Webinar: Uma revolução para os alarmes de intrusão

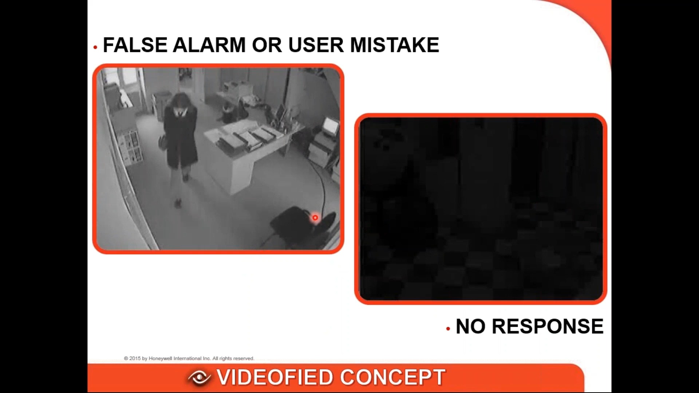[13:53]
Olha, aqui nesse vídeo a gente consegue observar que o usuário armou o sistema ele voltou para pegar algum papel ali e o sistema disparou Então isso aqui é um erro de usuários que não é um alarme falso causado pelo sistema é uma falha do usuário De repente, nesse caso aqui o que seria interessante aumentar o tempo de saída, né?
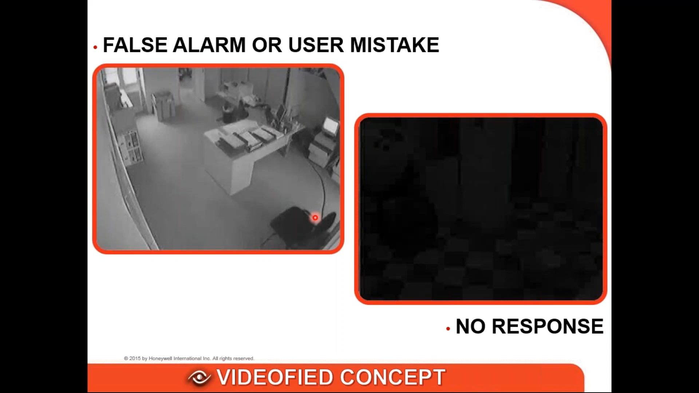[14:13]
Enfim, olhando essa imagem a gente consegue diagnosticar qual que é o problema e tomar, além de tomar uma ação imediata tomar uma ação corretiva para que isso não aconteça mais Esse
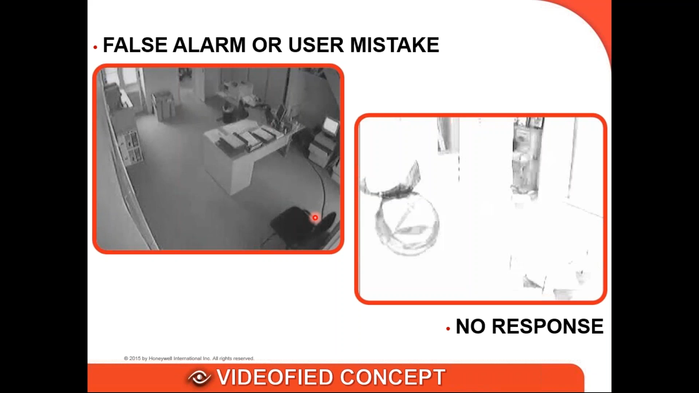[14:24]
outro vídeo aqui à direita ele mostra um balão do Mickey aí, ó balançando na frente do sensor e disparando o sistema
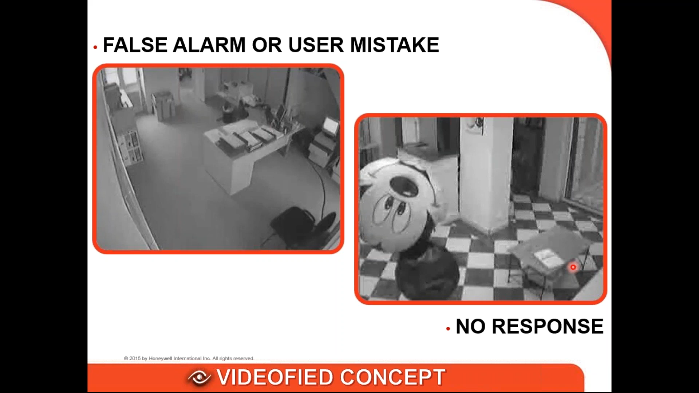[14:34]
Então houve uma movimentação o corpo se movimentou muito próximo ao sensor e fez com que o sistema disparasse
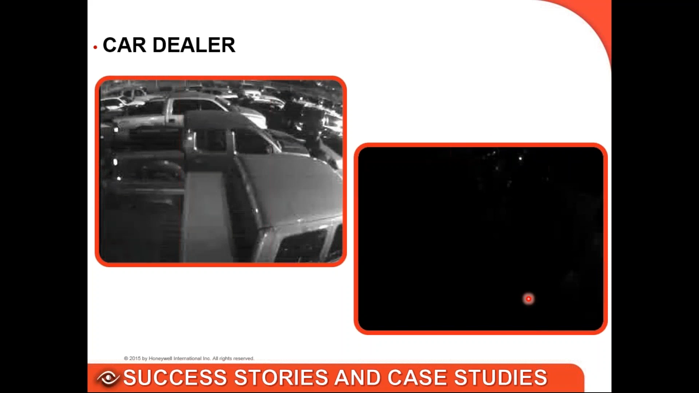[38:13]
é nos Estados Unidos onde você vê aqui o cara invadindo o local para roubar estepe tá então você consegue olha lá o cidadão ali ó roubando estepe de um
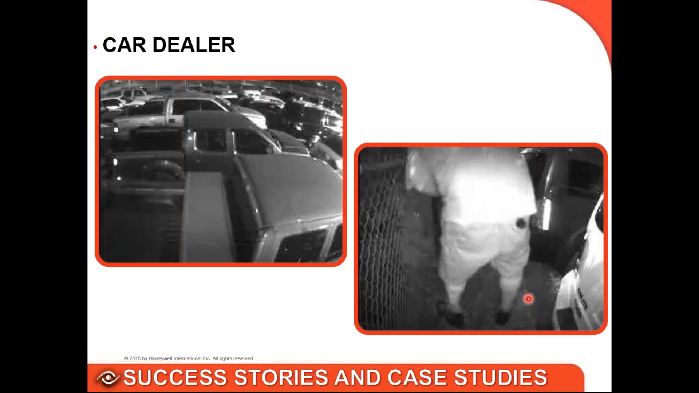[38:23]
carro tá então você consegue ter essa aplicação também